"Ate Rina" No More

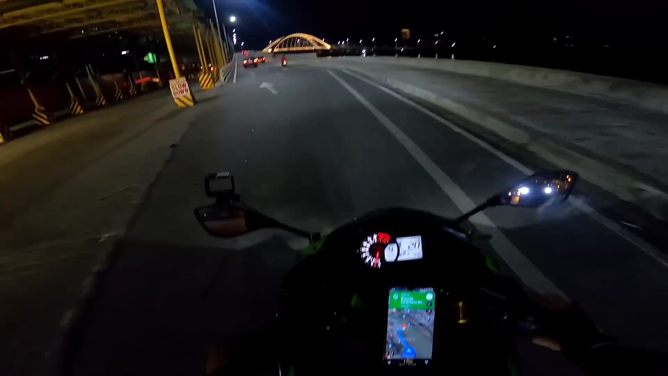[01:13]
Tuloy lang ang buhay. Ganda ng tulay na to, no?
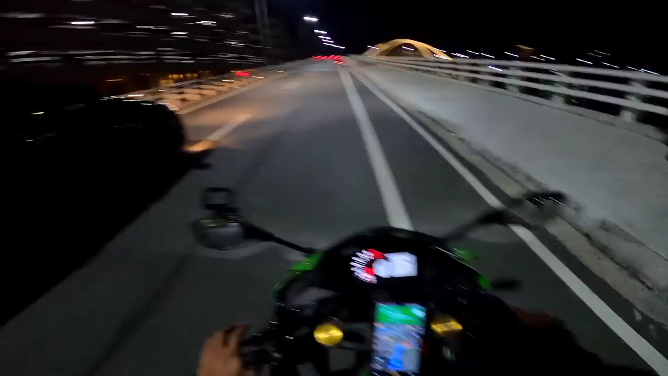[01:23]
Napaka-romantic para sa mga nagmamahal ang tunay. Marami mga nagda-date dito, eh. Tambayan din ng mga riders. Ewan ko lang ngayon, ha, kung meron. Pero last night, ay hindi, last night na pumunta ako dito, eh marami mga nagda-date dito. So dito tayo magkwentuhan.